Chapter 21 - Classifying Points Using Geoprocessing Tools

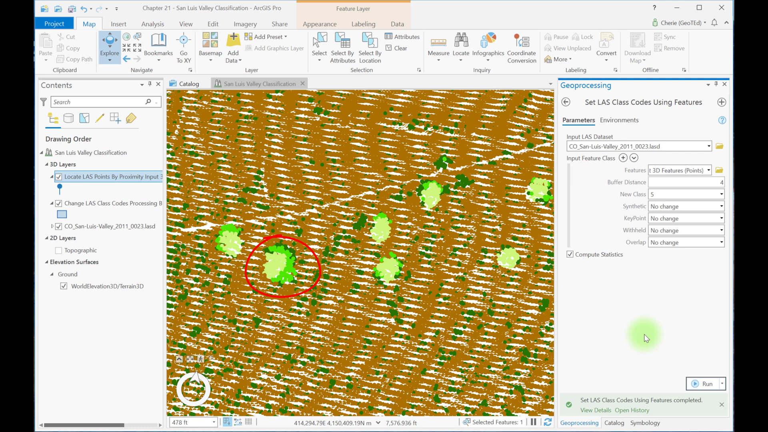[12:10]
So the tool applies changes to the selected feature only, the tree selected in the feature class. And let's do one more example using the same tool. Remember the pivot irrigation line?
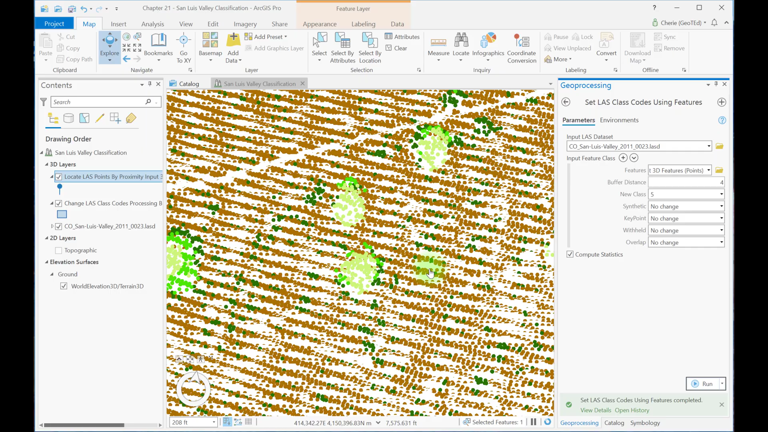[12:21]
Zoom into that area. The irrigation line that we see here has been coded as a mix of vegetation and ground points. Let's just take a closer look at it. So you can see here we've got a bunch of ground points and then some potential maybe vegetation and maybe that's the irrigation line.
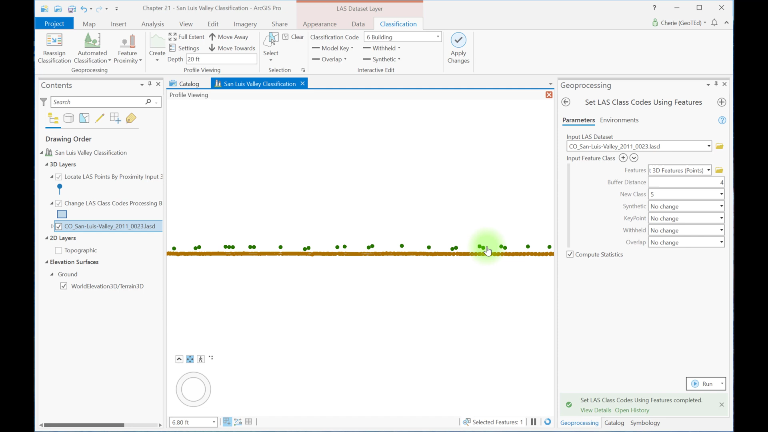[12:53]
So let's do the same process with this 3D Proximity tool. So we're going to create a feature line for the irrigation line. So I'm going to choose the 3D Proximity tool.
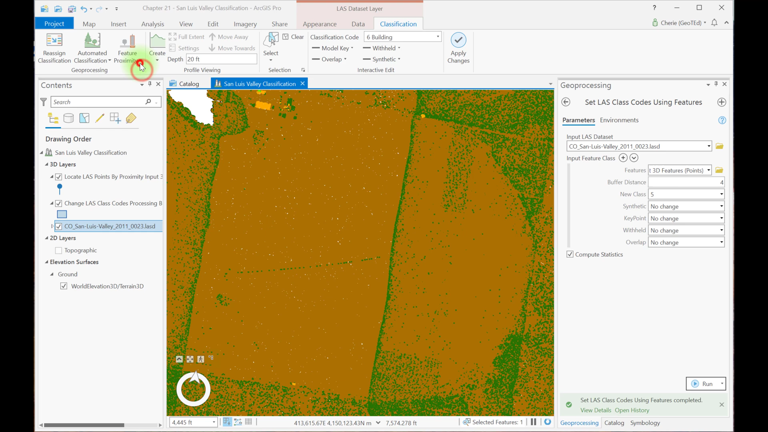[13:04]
And in this case, my 3D features I'm creating is going to be a line. And now I'm going to zoom way in.
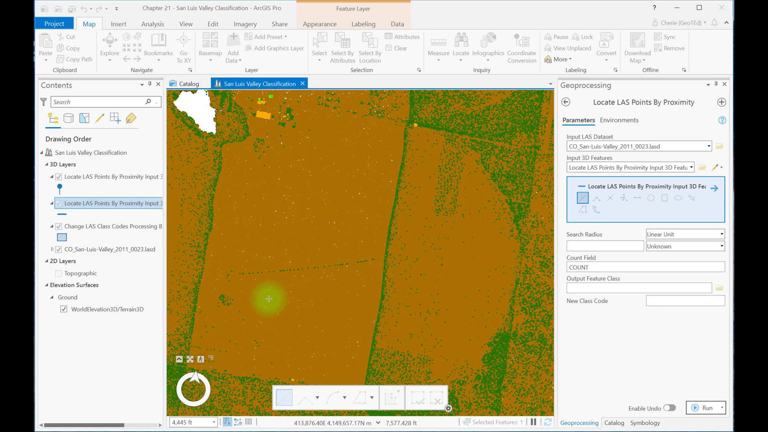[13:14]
And so for each of these points, I'm just going to click and create a line.
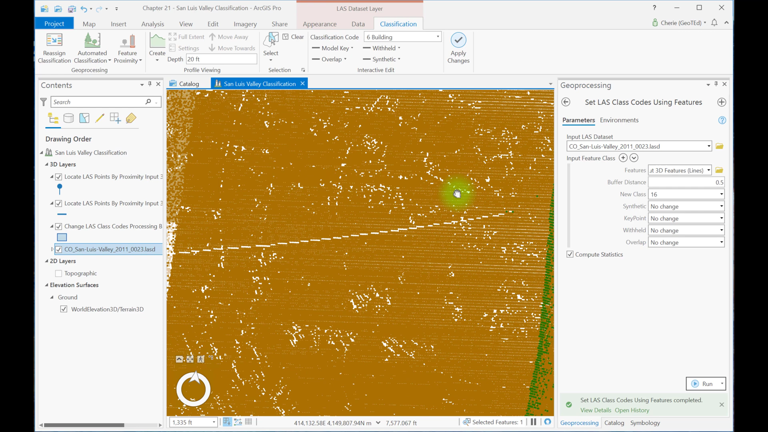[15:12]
You may not have to, but they're not in my symbology. That 16 is not in my symbology. So I'm going to have to go over here to symbology. I'm going to add values.
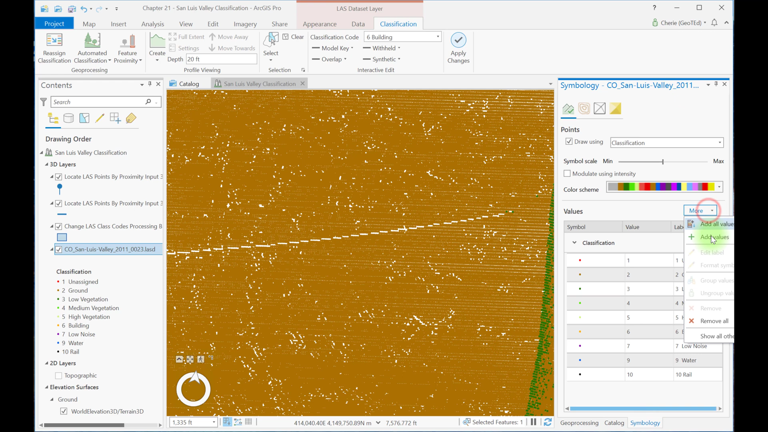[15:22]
It recognized that I have selected 16 as a value. So I'll go ahead and add that.
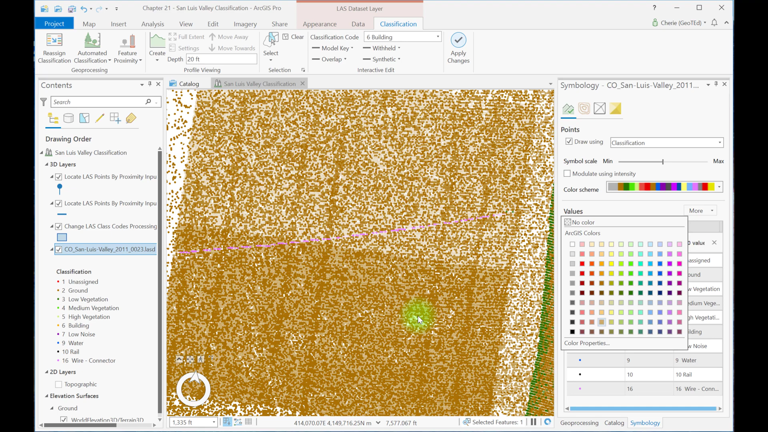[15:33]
And now we'll be able to see those points that were selected as part of that 2D Proximity feature class. It looks like I did a pretty good job. I may have missed one or two of these low vegetation.
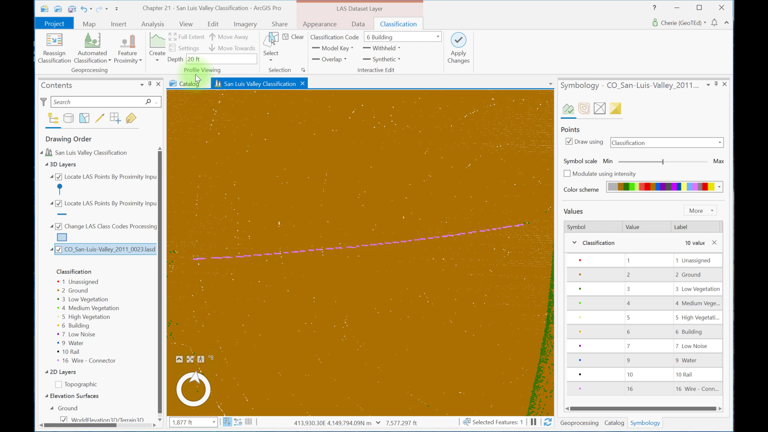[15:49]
And let's take a look at this in a profile view. So it's evident that not all the points were changed,